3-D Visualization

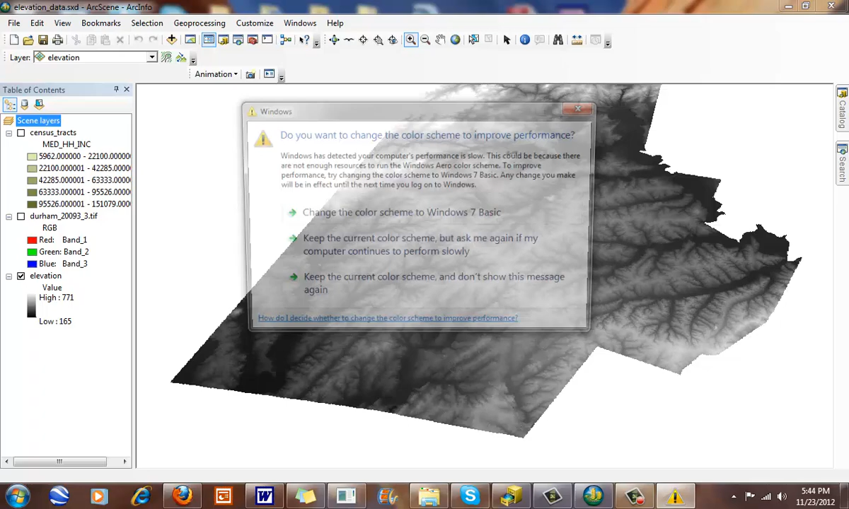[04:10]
This is my elevation data here. So this is just a DEM that I have for Durham County here. And I can extrude it up this way, okay. So you can see the tabs that I have for my raster layer properties are a little bit different.
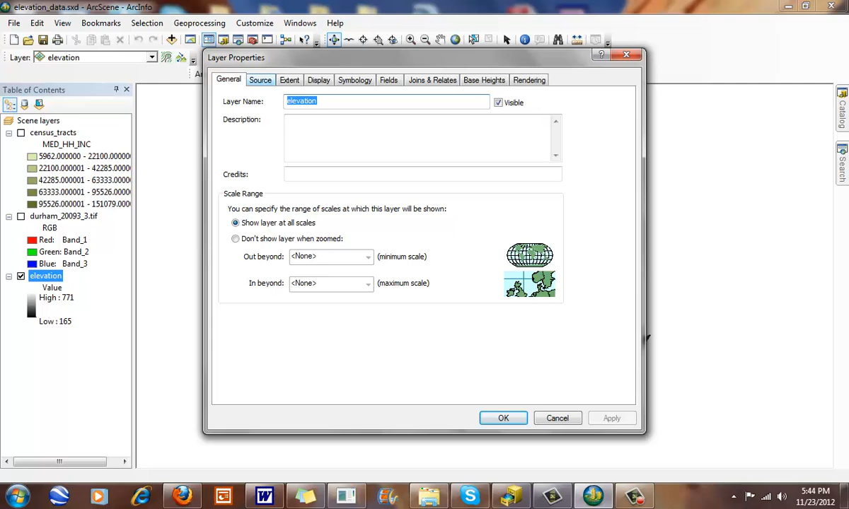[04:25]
I can look at something called base heights.
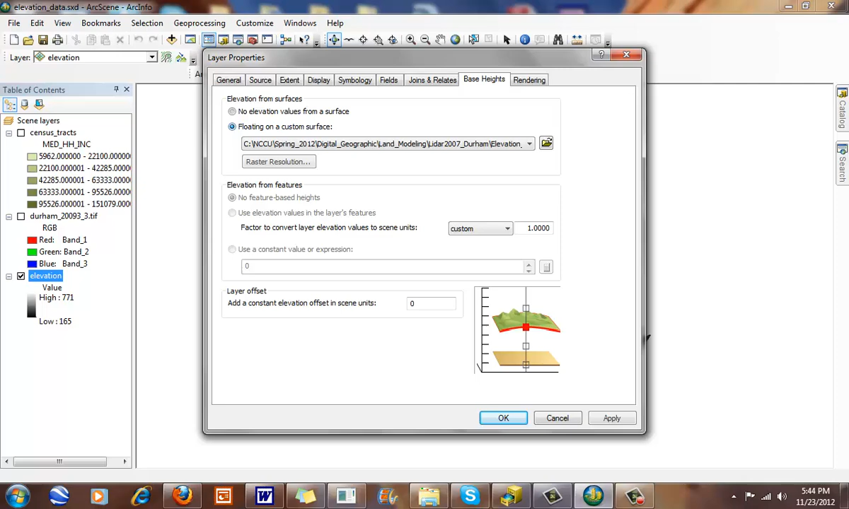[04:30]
And I'm going to just base it. This is LiDAR data that I had here. And I can extrude it up this way, too.
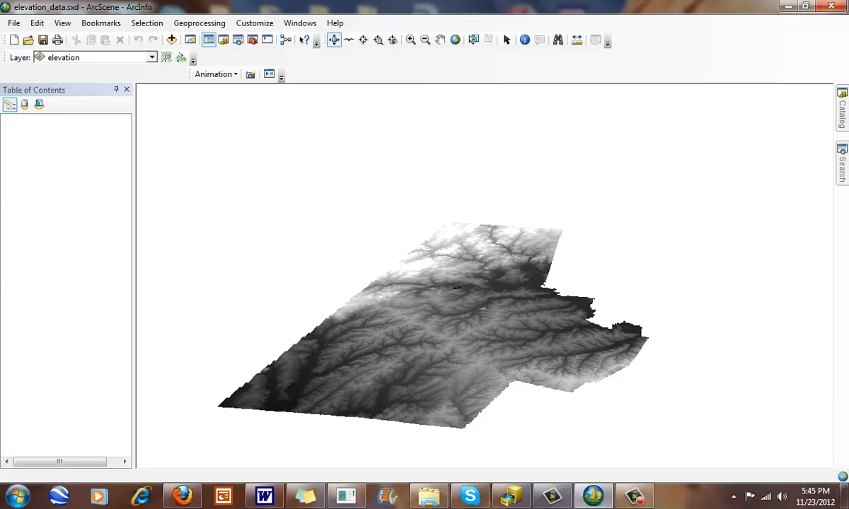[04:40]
Okay, you can see what I have here. It takes a little bit of time here. And when I zoom in, you can start to see the slight differences here. Okay, very, very slight. Because Durham doesn't have a lot of relief here. And what I may want to do is raster resolution. I can give it an offset.
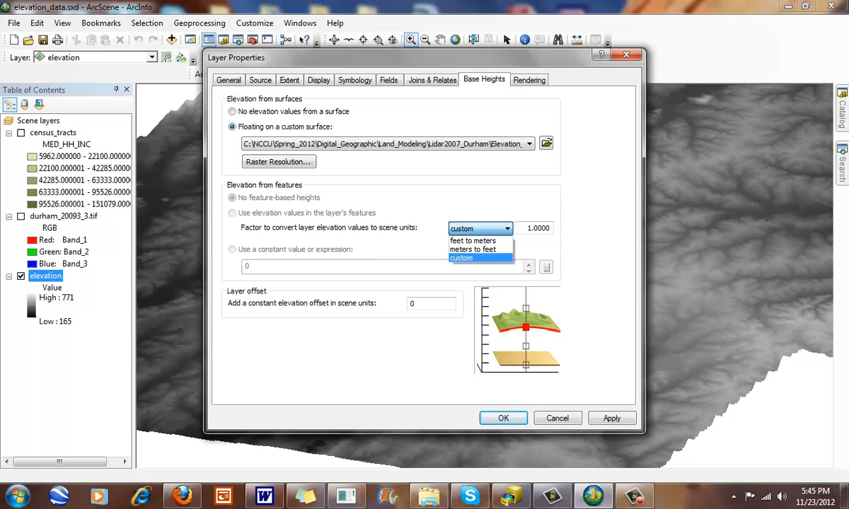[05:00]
I can also apply a little bit more of a vertical exaggeration to this. Okay, so I can exaggerate it vertically a little bit more. Okay. And I can double click on this here. I can, you know, maybe ten times. Okay, and you can start to see some of the differences that we have here.
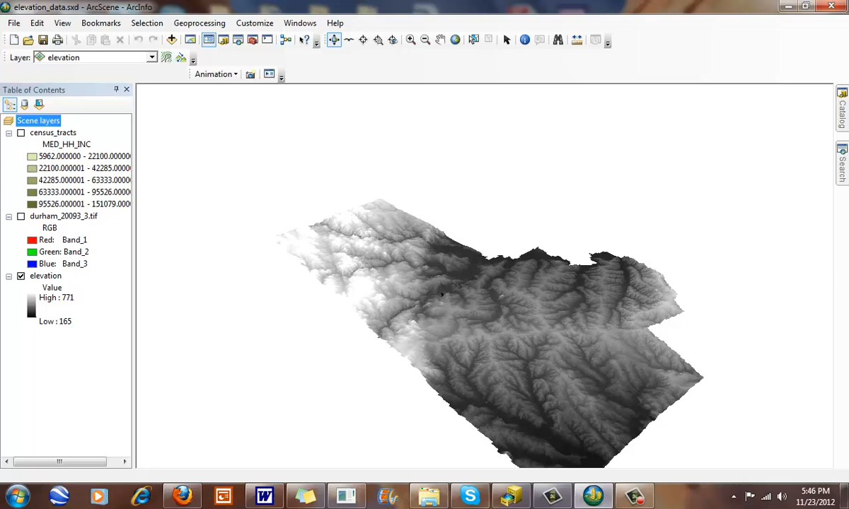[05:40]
Okay, you can start to see some of the relief that we have going on in Durham County here. Okay, so this is ten times, exaggerated ten times. Okay, let me go back here. Okay. So this is exaggerated now about ten times.
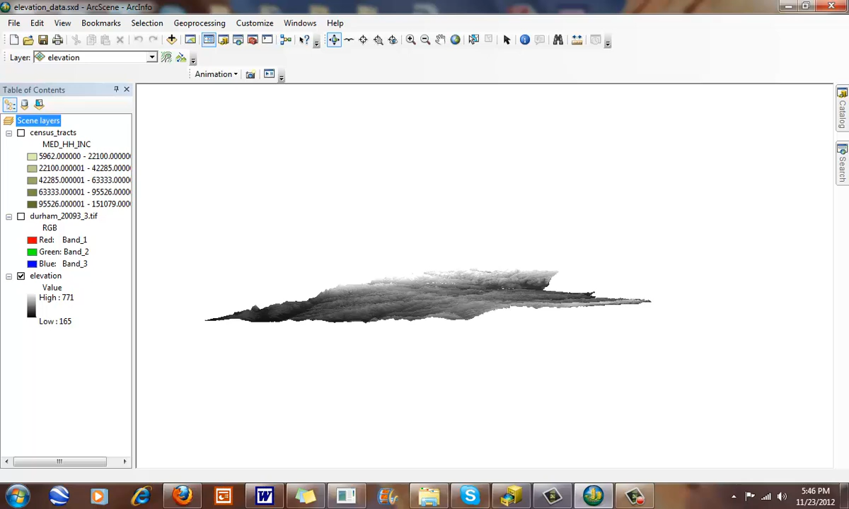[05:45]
Another thing we can do is called draping.